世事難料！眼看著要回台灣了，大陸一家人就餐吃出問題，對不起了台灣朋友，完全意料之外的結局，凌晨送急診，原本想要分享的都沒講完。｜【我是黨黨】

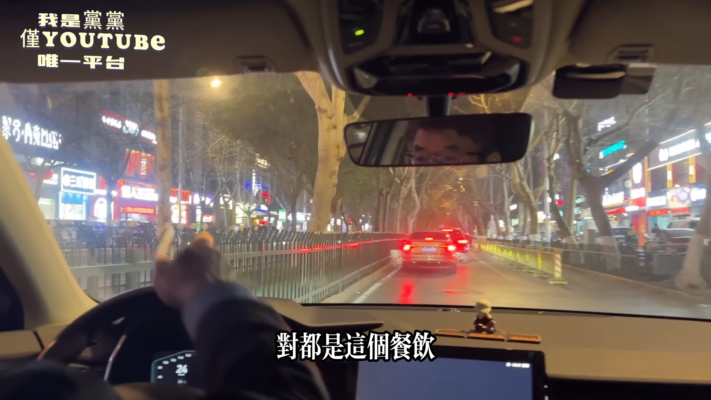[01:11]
然后爸爸 看这是两边都是吃的，都是这个餐饮， 有大陆风格的哈、 是是是，你看 街边店 啊、街边店 全部都是、 这一块没有太大的酒店，但是 妈你说啥， 那不是东北铁锅炖旁边 啊、你 那前面有个掉头的， 行嘞， 那不是 就是这个，就是这个，我们接下来是这个。